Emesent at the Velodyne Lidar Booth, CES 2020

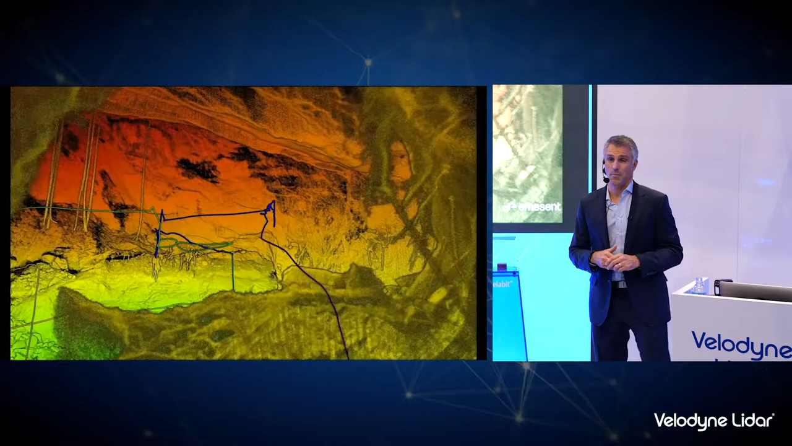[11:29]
autonomously to collect this data and as you can see the data is pretty astounding
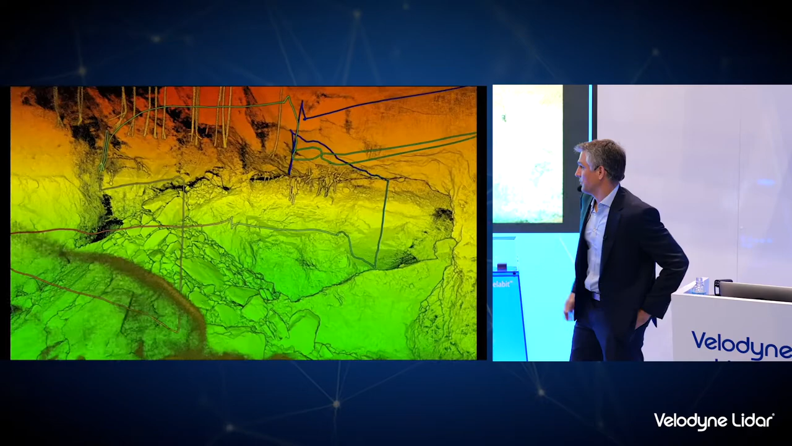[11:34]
when we show this to the the mine surveyors they're just blown away by the level of detail and how complete the data is the tower is not actually in the mine that's just for for size reference
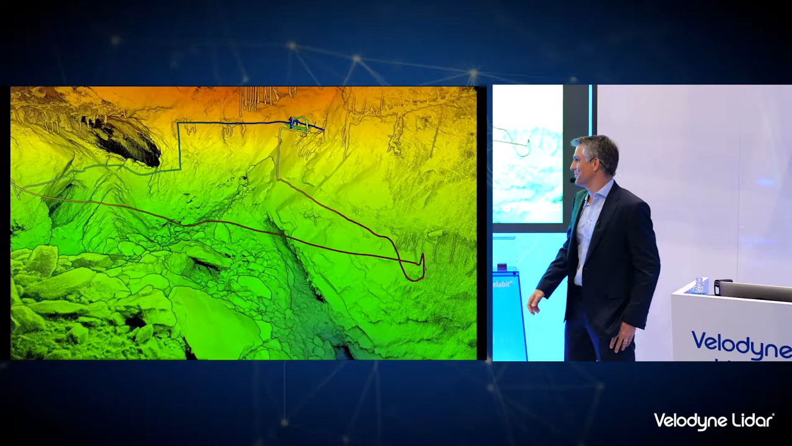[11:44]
but yeah this is really really valuable for data for the underground miners used
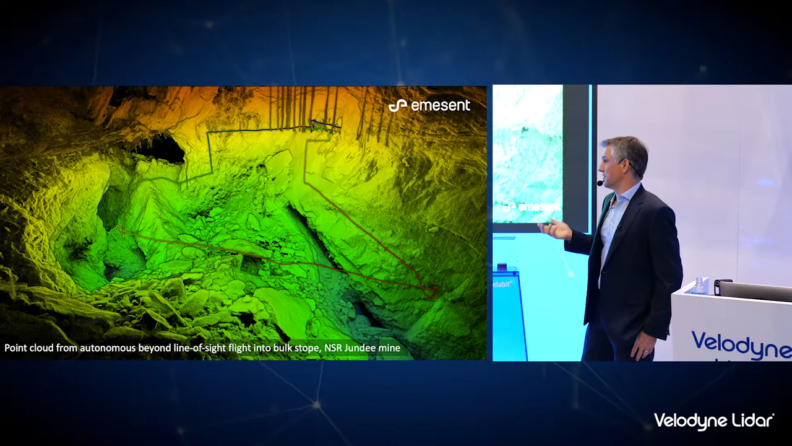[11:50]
to assess what's going on that environment and improve safety
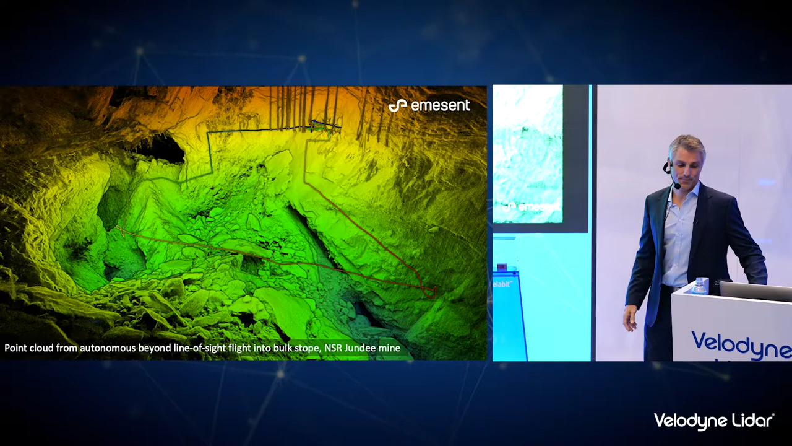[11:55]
see in the mine obviously the system can be used to explore mine tunnels
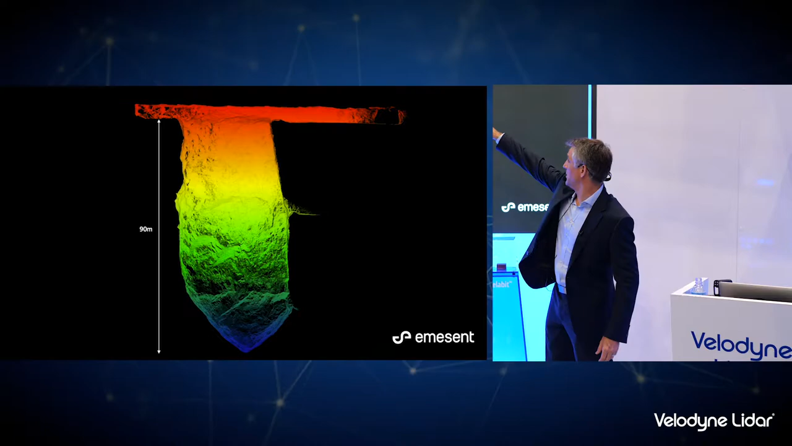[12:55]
people right at the top and that was done in a couple of minutes of flying
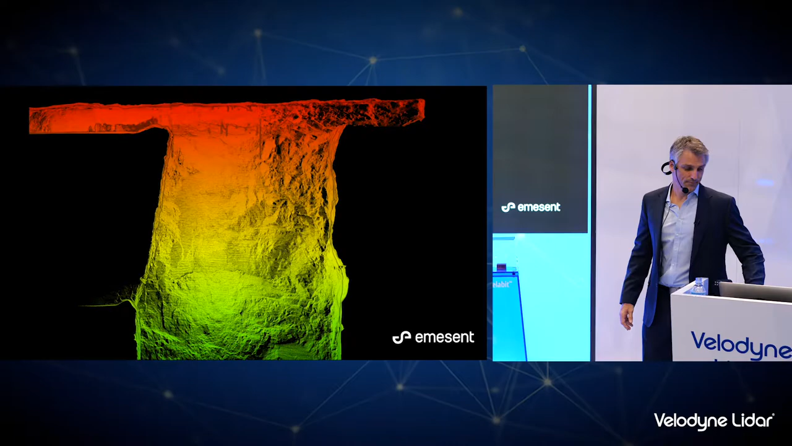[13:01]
so this animation is another example of an underground
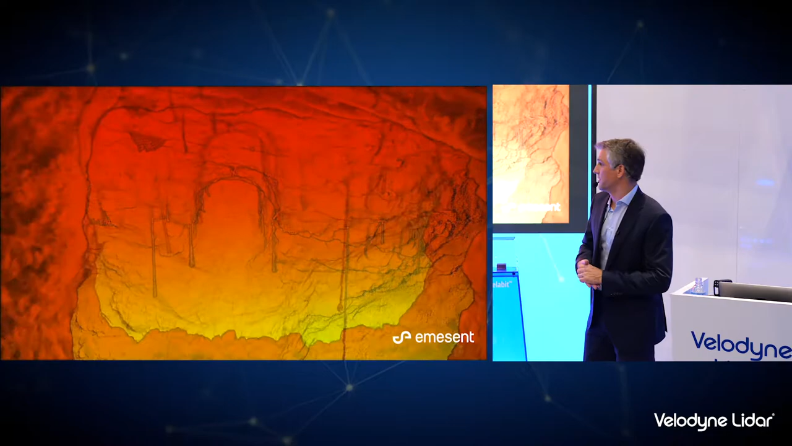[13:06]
stope environment this is done in a mine in Montana and again they were having troubles
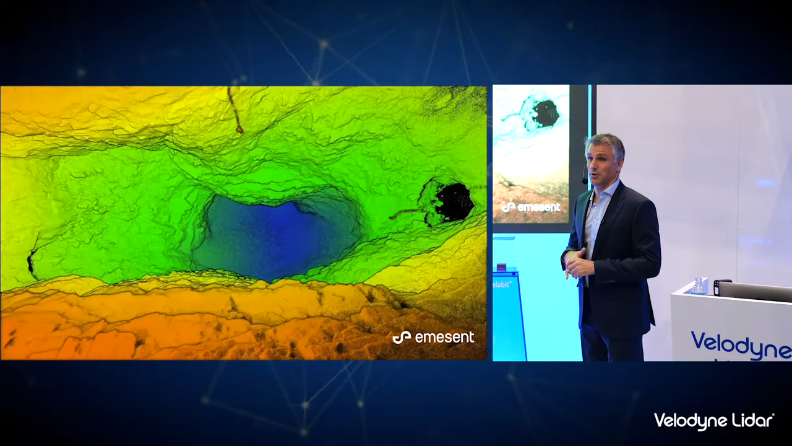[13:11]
mapping these areas so we sent in the drone and map the stope again in a matter of minutes
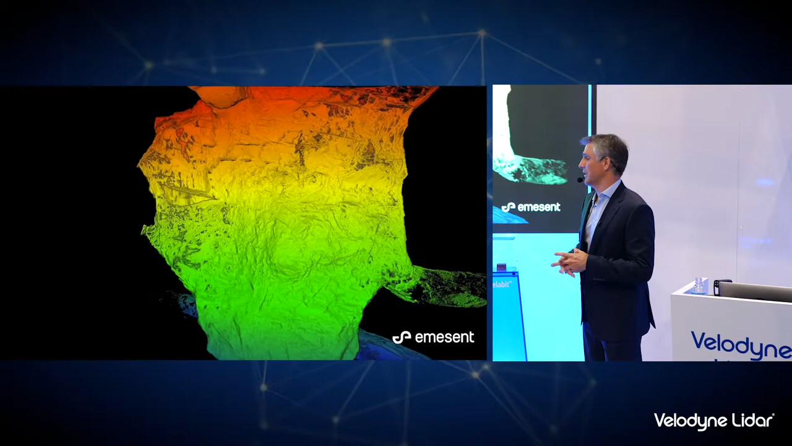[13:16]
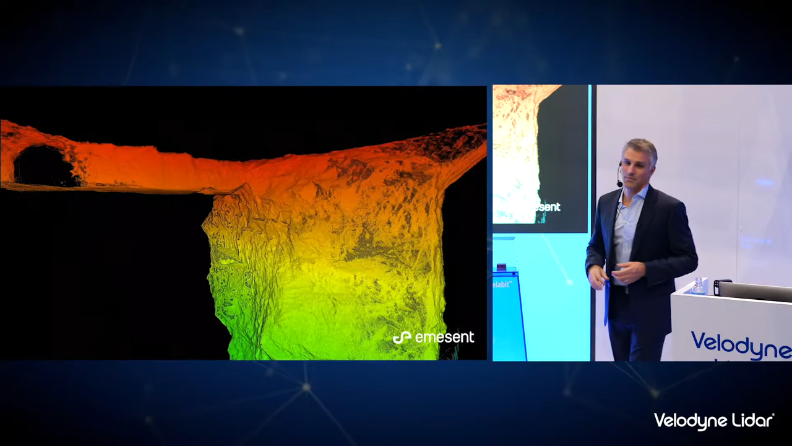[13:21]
and this the value of this was again enormous for for that mining customer yeah you can actually see the drones flight path so we launched from from below instead of waypoints halfway up the stope the drone flew in autonomously
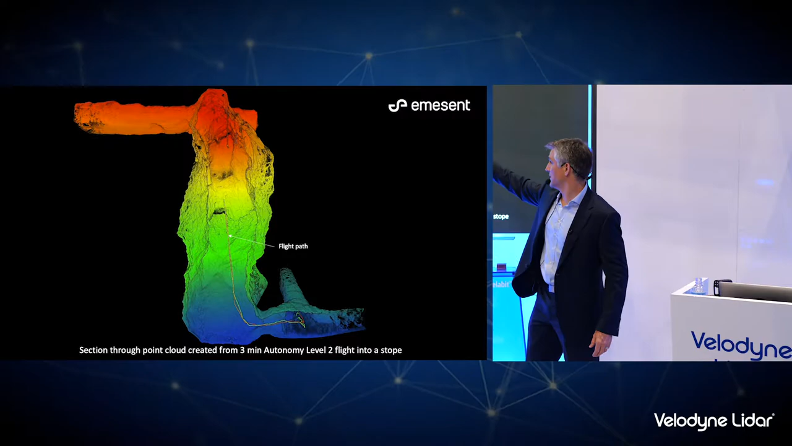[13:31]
up and on and map that in a matter of minutes so